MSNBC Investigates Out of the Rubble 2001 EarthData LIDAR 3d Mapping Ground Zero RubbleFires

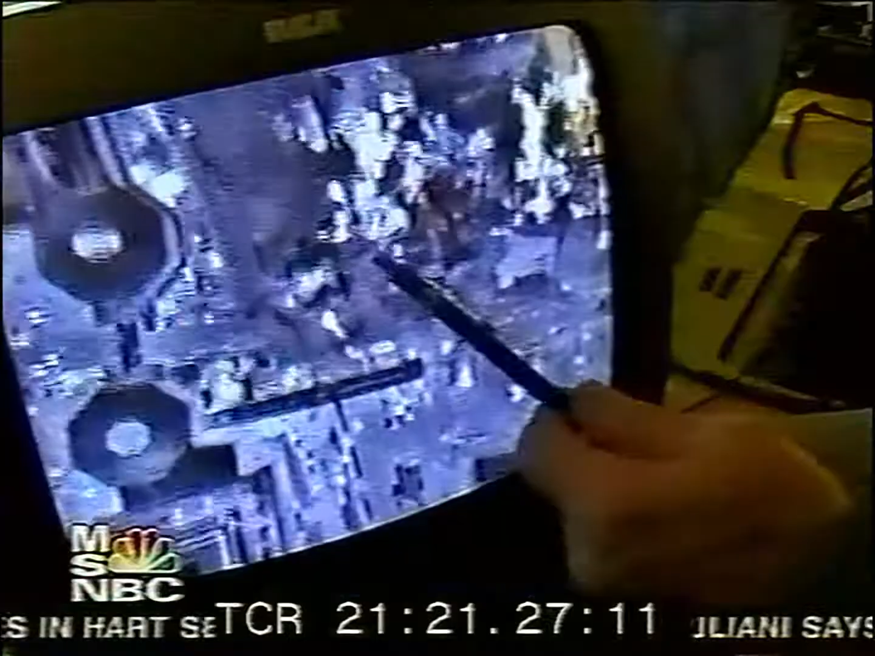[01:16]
This is the fire scene right in here. These glowing hot spots. You actually see some of the water jets.
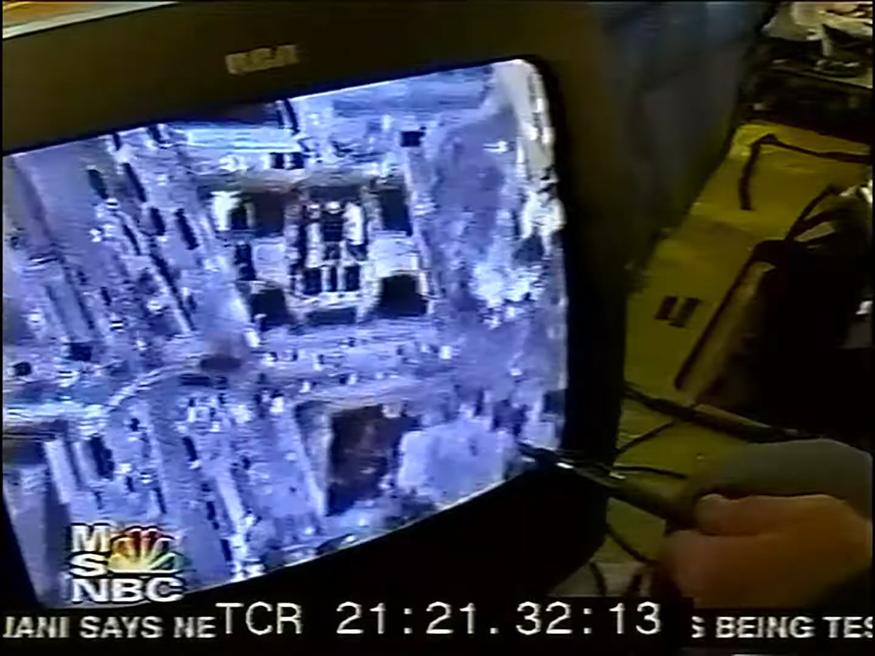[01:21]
There's building 7. Scott's mission has three vital components.
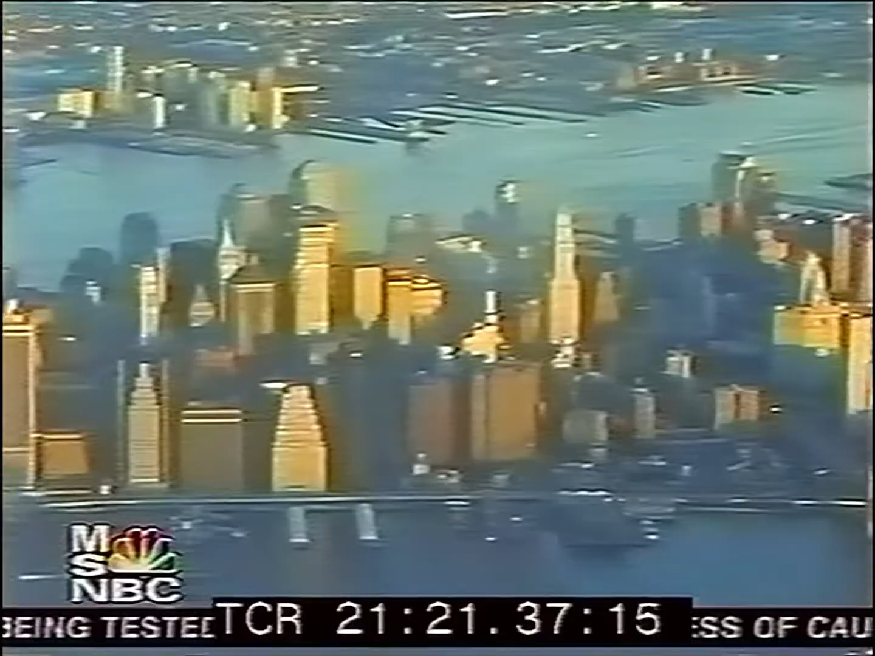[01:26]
He collects digital pictures to help plan the removal of debris.
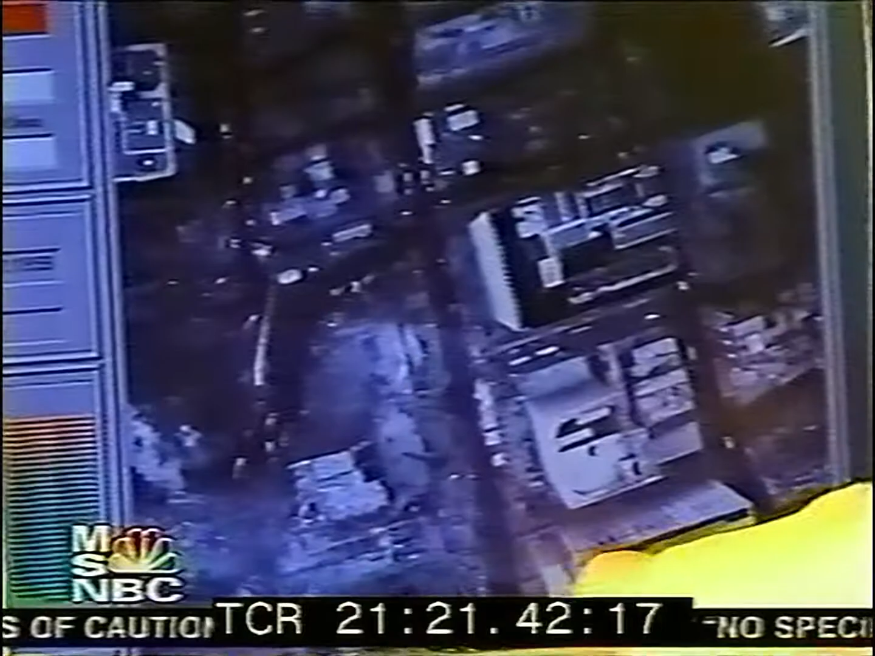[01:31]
He maps the site with a device called LIDAR, a sophisticated laser that digitally defines the buildings and rubble heaps.
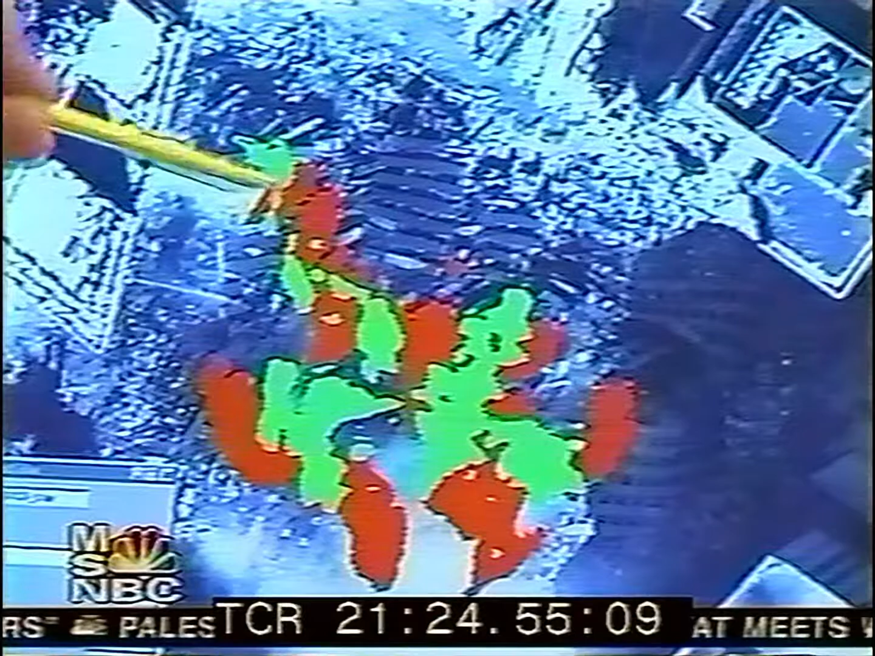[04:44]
There's still, you know, obviously a hot spot there. What is it like today? Maybe we need to go a little bit further.
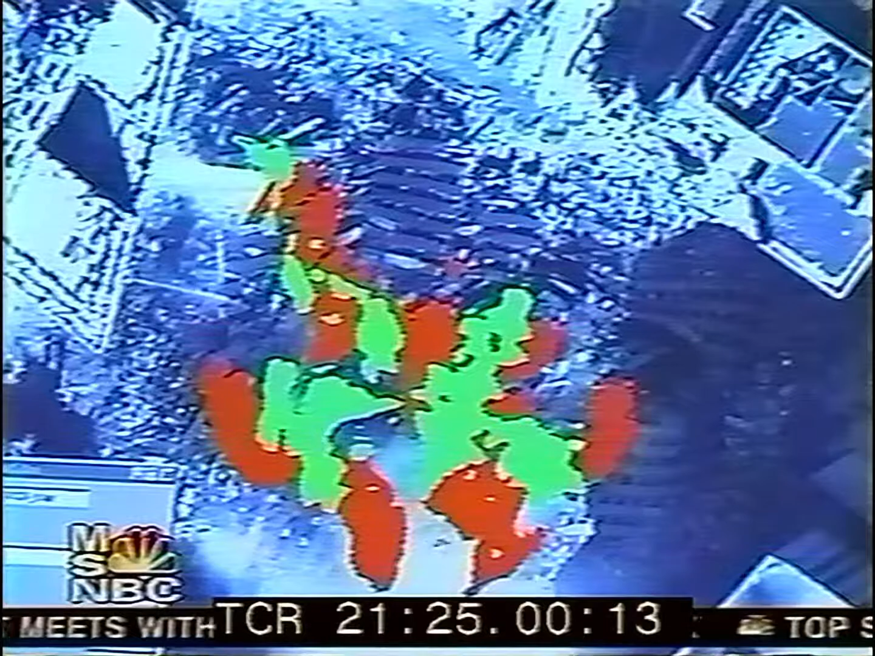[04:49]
Today's the orange. The very beginning to today.